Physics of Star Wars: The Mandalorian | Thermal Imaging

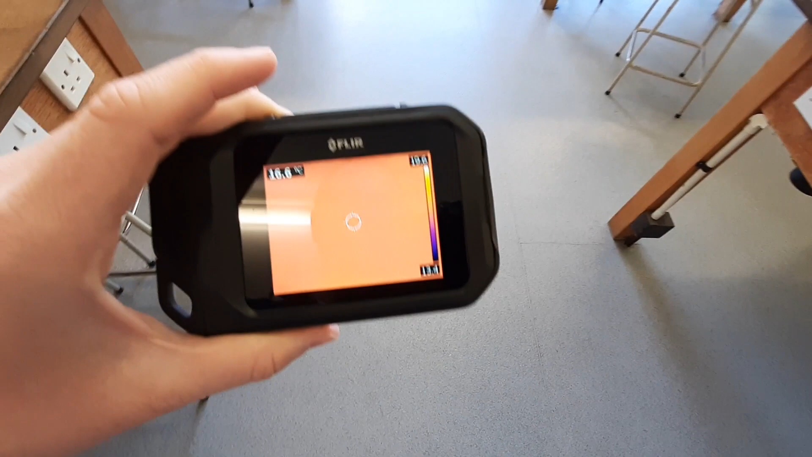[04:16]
and then do the same sort of thing again,
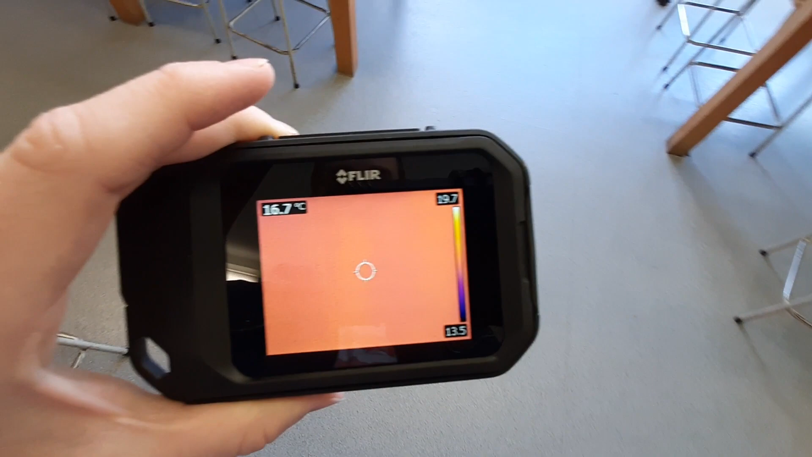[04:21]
On screen: spot 16.7°C
all right, and turn around, there you go,
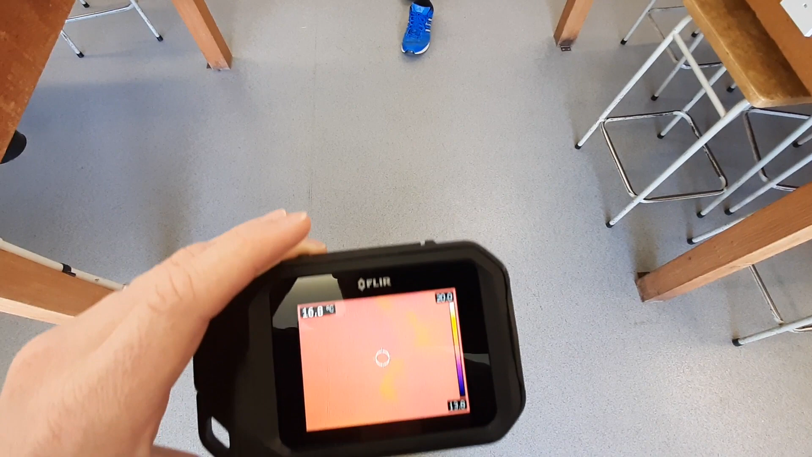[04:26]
you can see the imprint of my feet on there. And let's just take a picture of that.
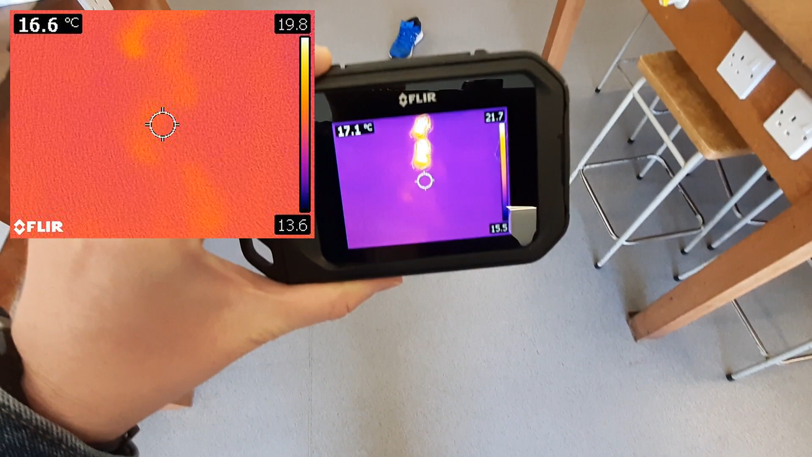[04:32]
See my shoes glowing up nice there with my heat. And then there we go. That's my feet.
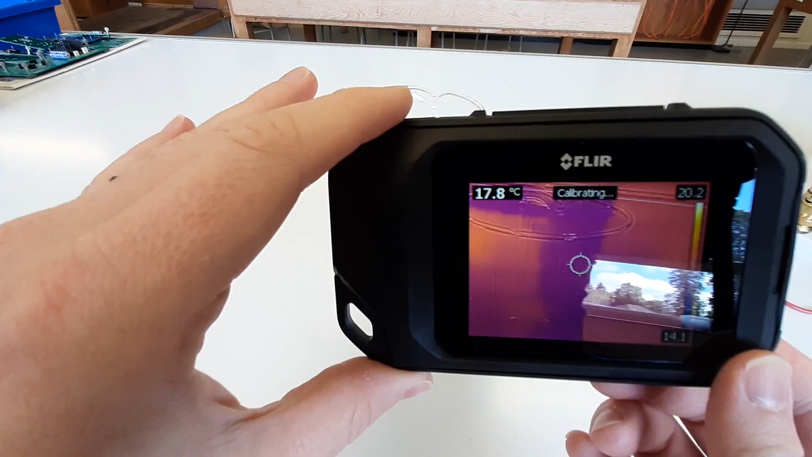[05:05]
On screen: spot 17.8°C
This is showing the beaker on there now, and what I'm going to do is just hover my hand over there,
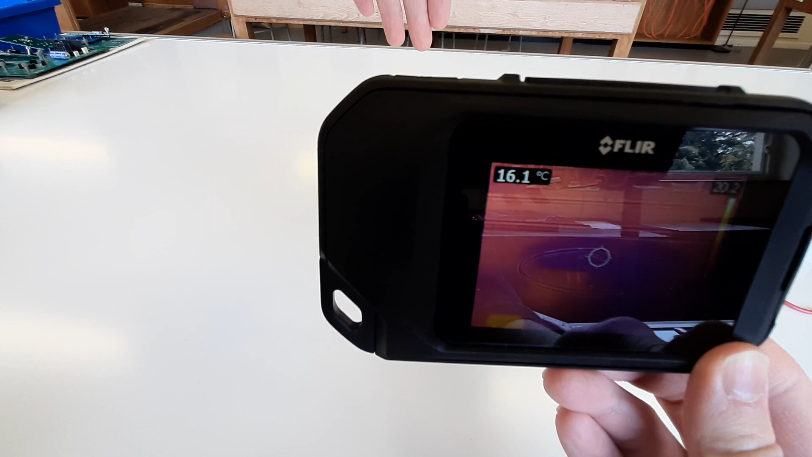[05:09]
On screen: spot 16.1°C
and if I put it inside the beaker, it suddenly disappears.
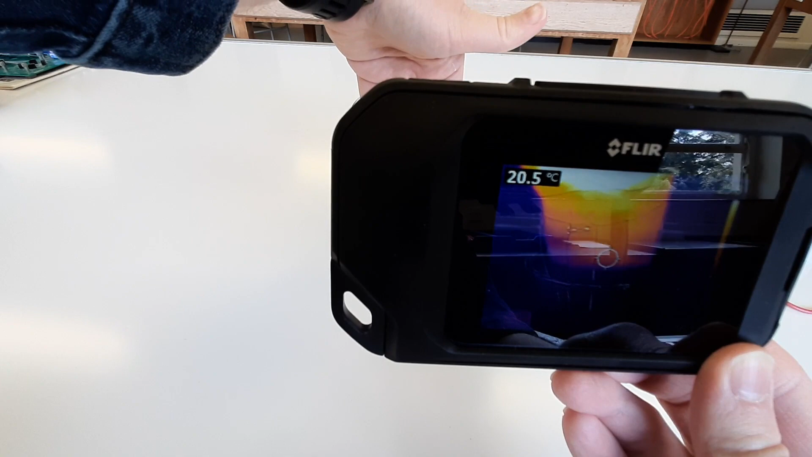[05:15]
On screen: spot 20.5°C
Now, the reason for that is because the beaker is cold.
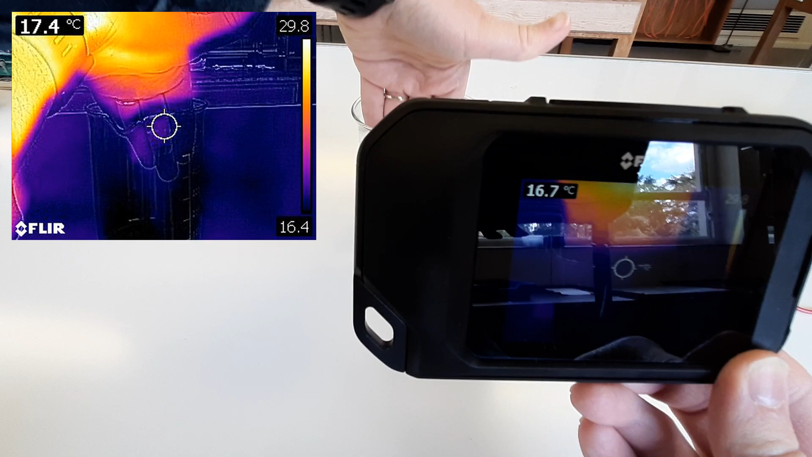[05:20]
So the beaker is actually quite cold. And as I put my hand in,
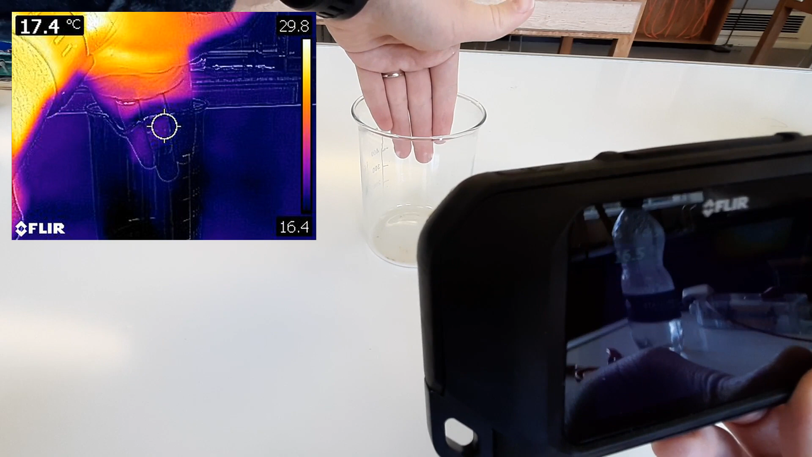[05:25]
On screen: spot 17.4°C
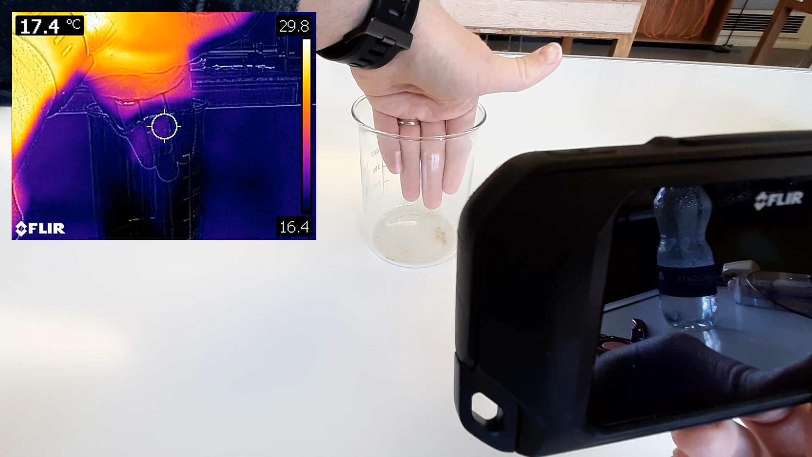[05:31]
On screen: spot 17.4°C
the heat, the infrared radiation coming off of my hand will go into the beaker and will actually start to warm it up,
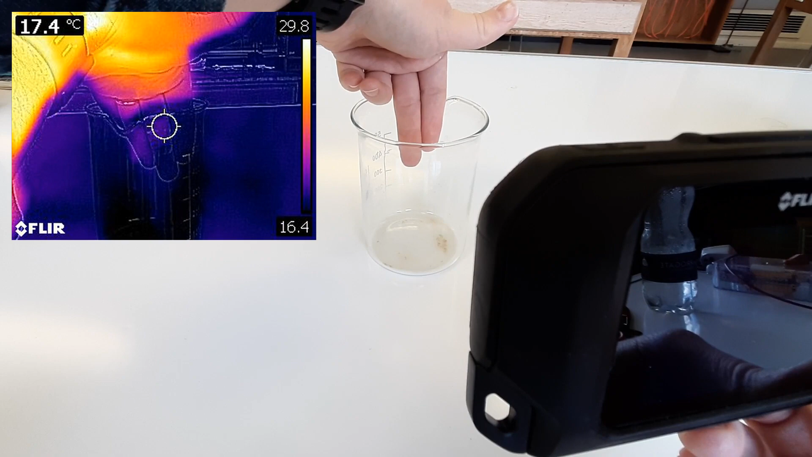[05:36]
On screen: spot 17.4°C
but it will basically be blocked because until this thing is warm, you'll not be able to see it.
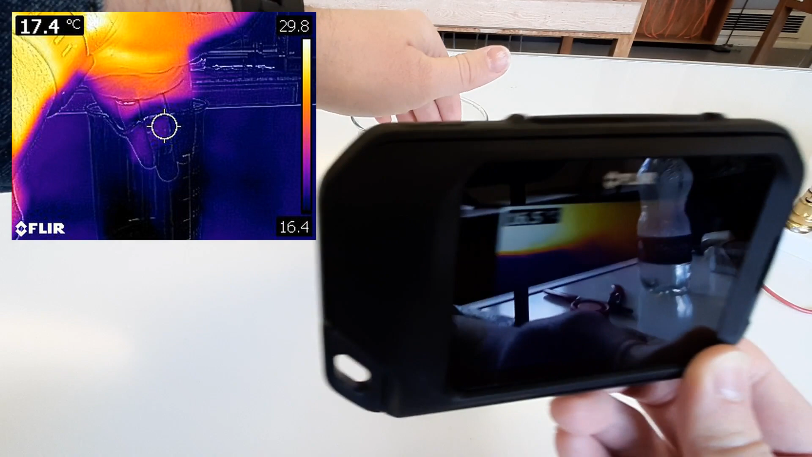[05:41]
On screen: spot 17.4°C
So there you go. If you want to be able to escape from the Mandalorian strap on there or from his tracker,